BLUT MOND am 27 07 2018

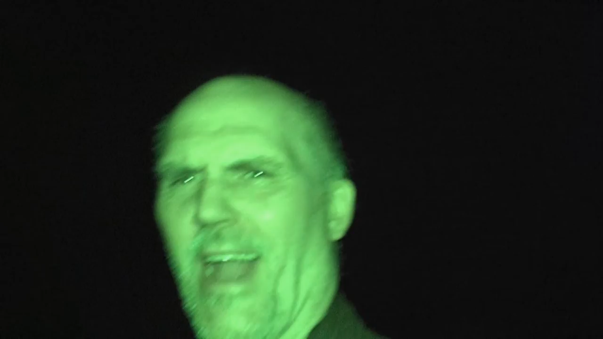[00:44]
Oh, Wahnsinn, guck mal, da bin ich sogar grün. Ja, wir waren jetzt auf der Mondsuche. Ja, wir haben ja eine auf Urknalltheorie gemacht. Mal, wie sehe ich denn jetzt aus hier? Volle Leute grün. Also da drüben war der Mond. Ne?
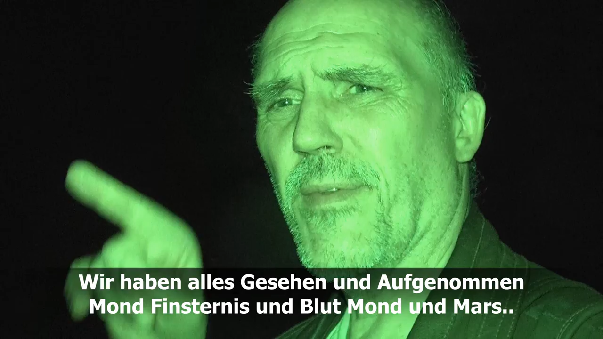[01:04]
Da drüben war der. Aber ich habe irgendwie die Nacht. Die Nachtding ist an, weil ich sehe so komisch aus. Ja, das veröffentlicht. Die Nachtaufnahme bei YouTube. Das wird doch was. Irgendwie habe ich da was falsch eingestellt, aber ist mir egal. Ja? Die YouTuber werden mir hier. Ah, was kann man da hin?
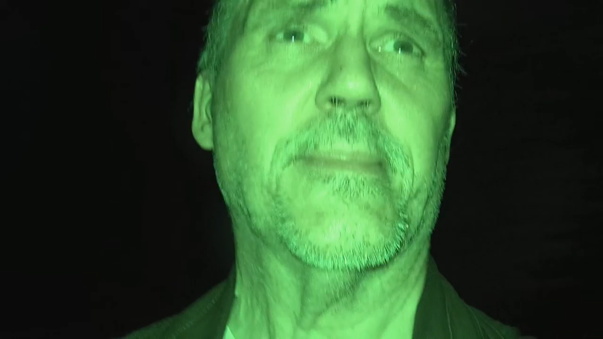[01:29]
Auf der Suche nach dem Mond. Ja, genau. Genau. Wir sind hier mitten auf der Straße und suchen den Mond.